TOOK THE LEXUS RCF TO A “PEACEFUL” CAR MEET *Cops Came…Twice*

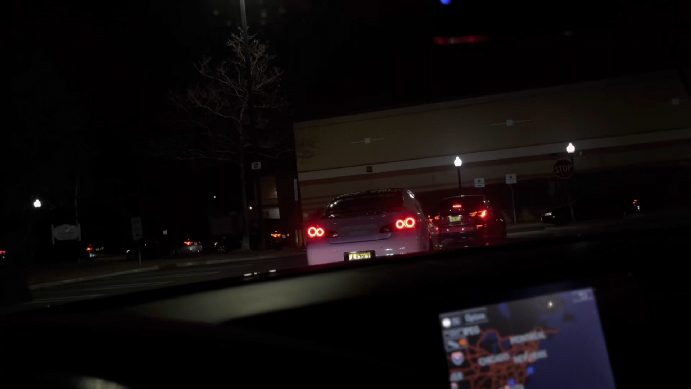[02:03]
It's mad traffic. Sheesh. Yo, guys, this is the third fucking location.
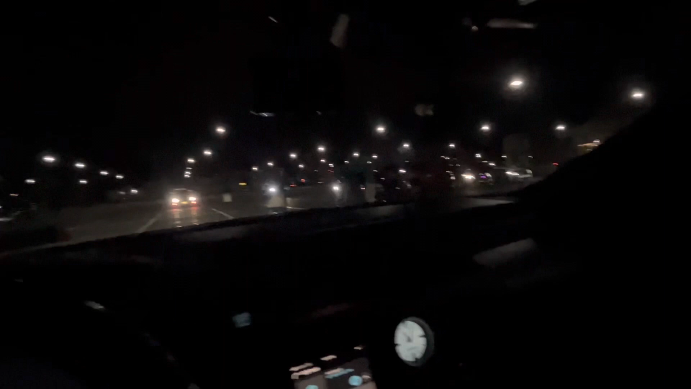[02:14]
Yo, I swear, if the cops come in this location, I'm done. Right now, I'm fucking around. I'm low-key having fun. Yo, where the fuck are my keys at?